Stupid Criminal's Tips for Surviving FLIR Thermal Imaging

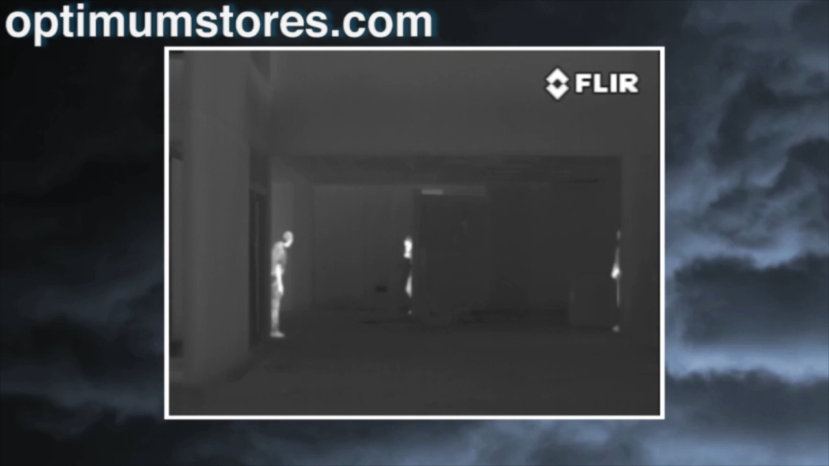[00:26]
We call it the Stupid Criminal's Tips for Surviving Thermal Imaging.
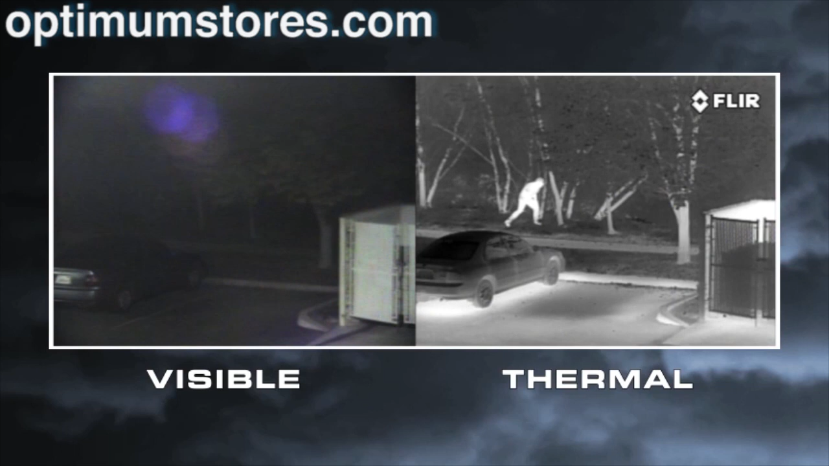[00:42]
We can see you at night, period. Tip number two, camouflage doesn't work. Think painting your face all black and dressing like G.I.
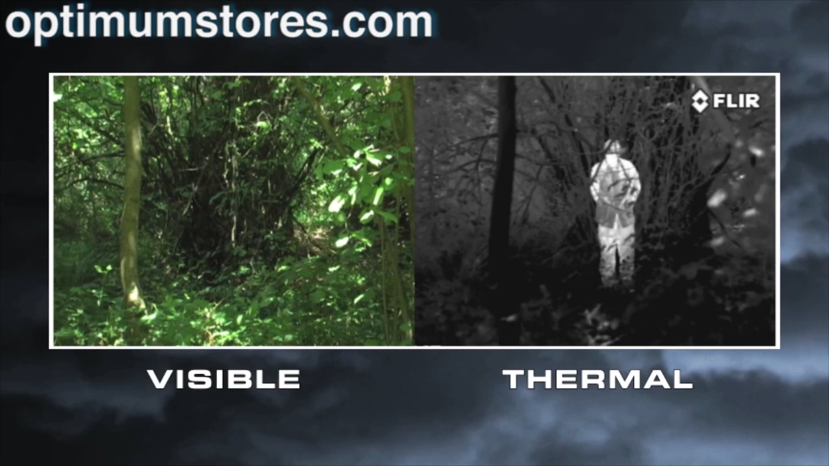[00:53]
Joe is going to help? Nope, we see your heat. Tip number three, hiding doesn't help.
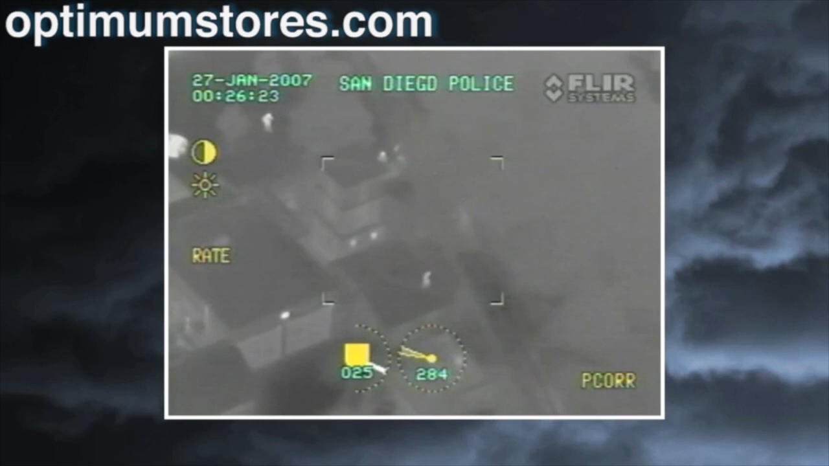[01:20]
You're not going to outrun your body heat, and you're not going to outrun the helicopter. Tip number five, don't run from the dog. The dog can see you too.
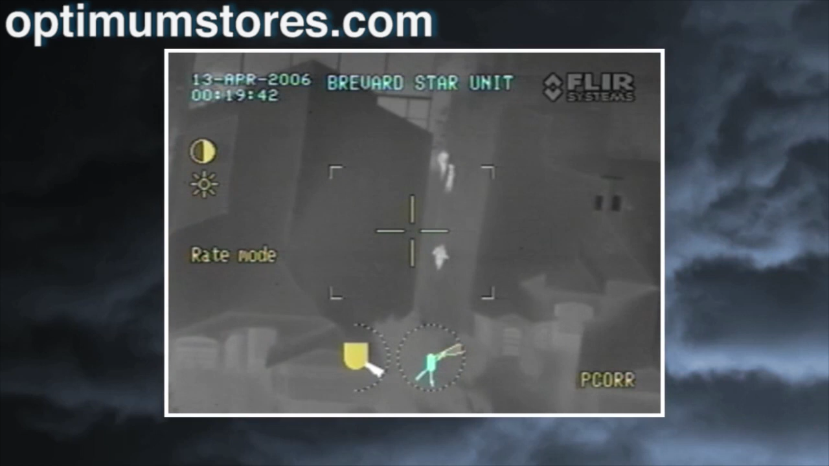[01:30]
Not only that, but the dog is faster than you, and he really likes his job.
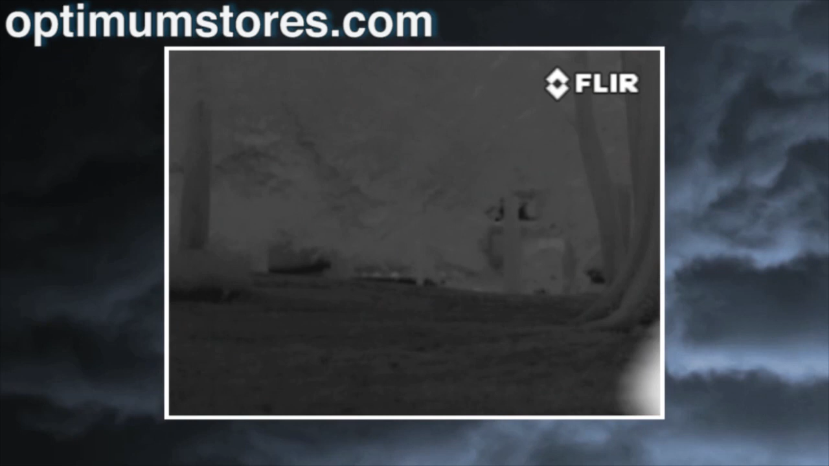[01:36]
We hope this video will give you a better idea of how your professional environment has changed with the widespread use of FLIR cameras.